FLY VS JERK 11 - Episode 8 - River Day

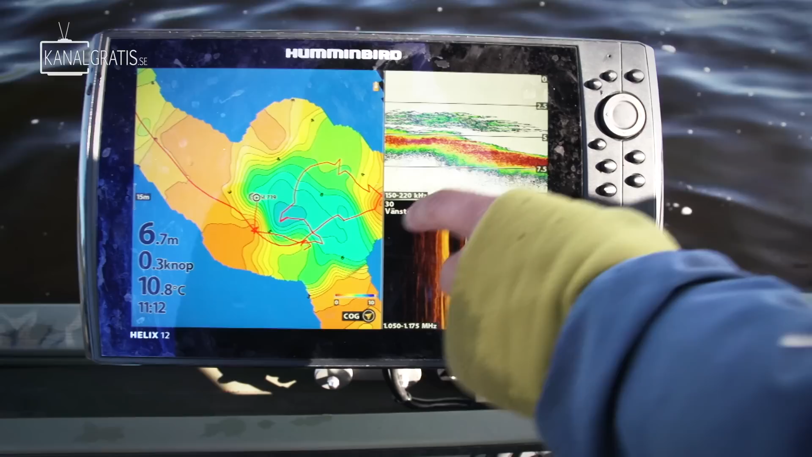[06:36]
On screen: depth 6.7 m, water 10.8°C
So we're gonna fish this edge here now, right here, and see if they can, there's any big fish standing there.
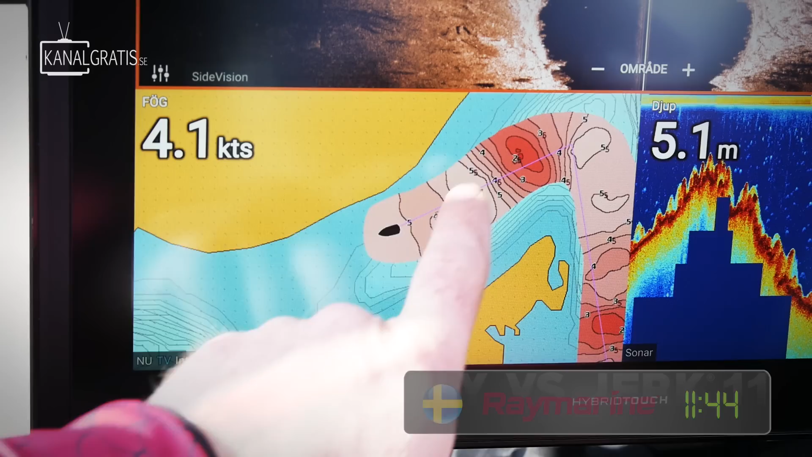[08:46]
On screen: depth 5.1 m
And you can see here, all the colors shows us the depth. Light colors deeper and the red is a shallow area.
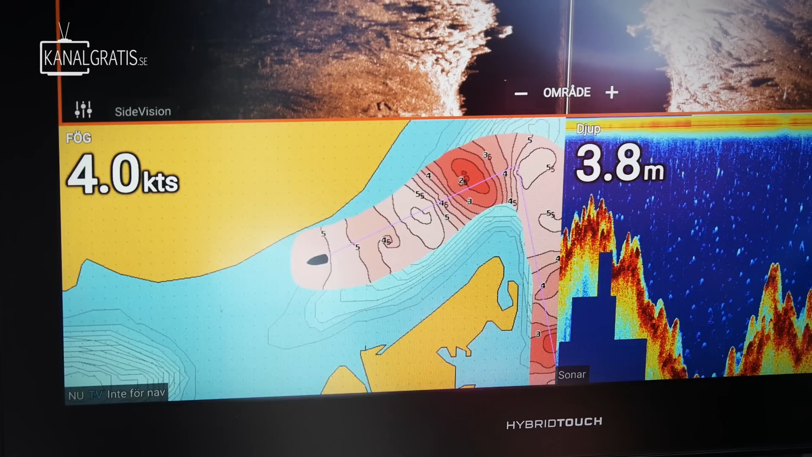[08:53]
On screen: depth 3.8 m
And when you're mapping up, you get a really nice view over where you fish. We are using Axiom Pro units. It's really nice units,
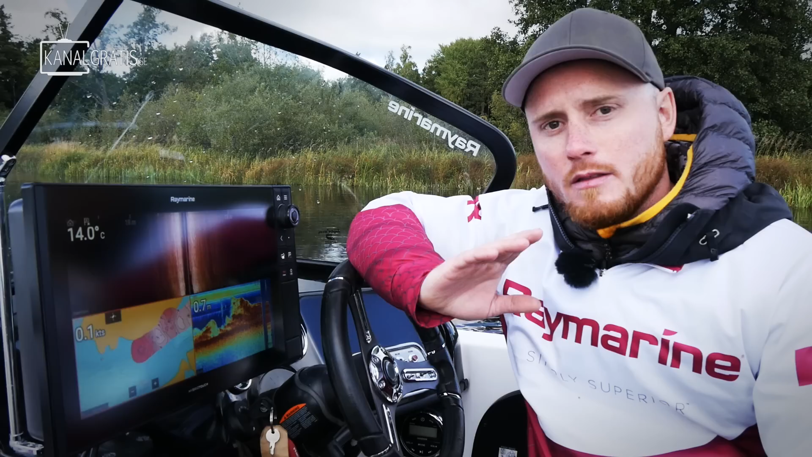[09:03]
but you should check out the new sonar family called Element from Raymarine. It's really, really good. And you get all the stuff you got in the Axiom Pro, so you get crystal clear views over everything. Yes! Ner med spö! Du kan inte rilla uppåt.
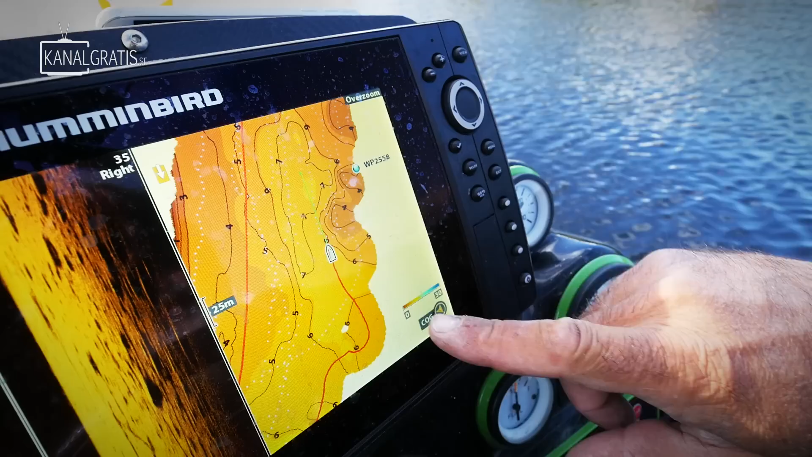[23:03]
The cool thing with the auto chart live that you can map when you go in one spot, and you're gonna see all the contour of your structure.
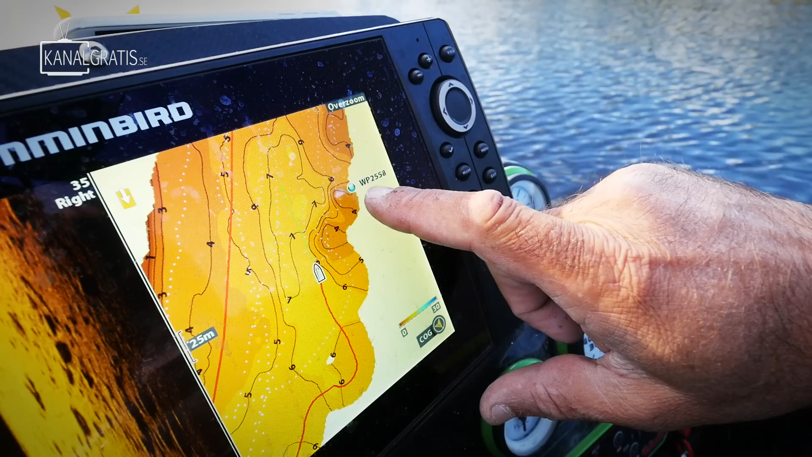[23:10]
And here we can clearly see that during training we get a fish there.
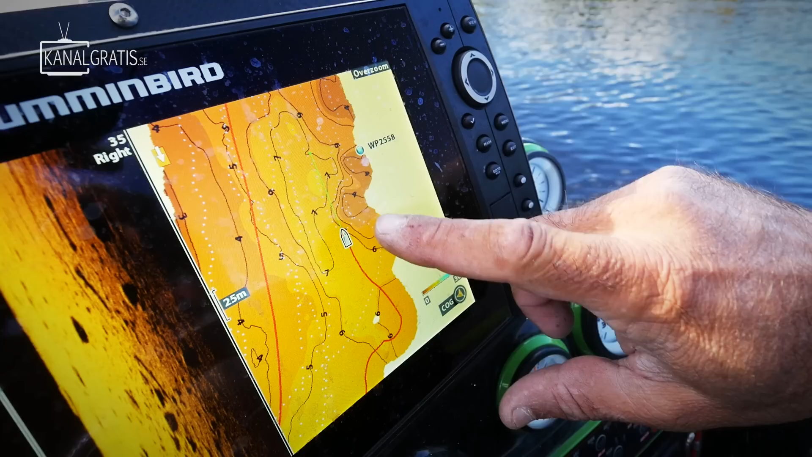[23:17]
You remember that was a good one, but we can see the position of the fish right behind a rocky point. So it's really cool to use your fish finder a little bit like your memory.
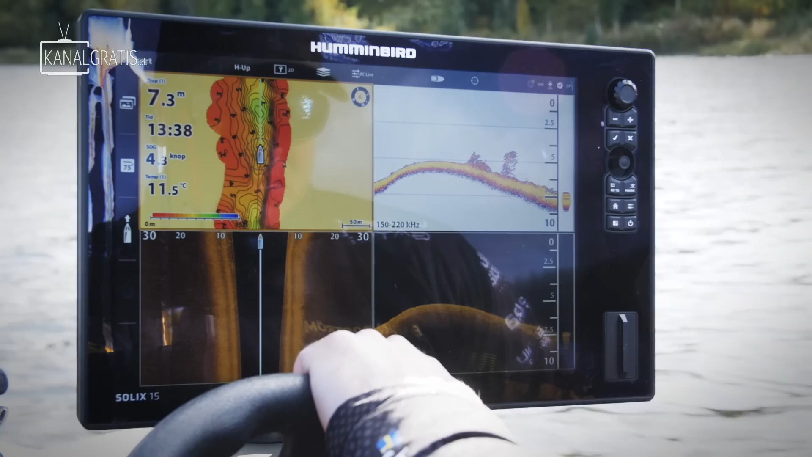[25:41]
On screen: depth 7.3 m, water 11.5°C
Here in the river system, we have 7 to 8 meters deep. The bream is down there. So we will be laying on the edges and actually casting both to the shallow side and to the deep side.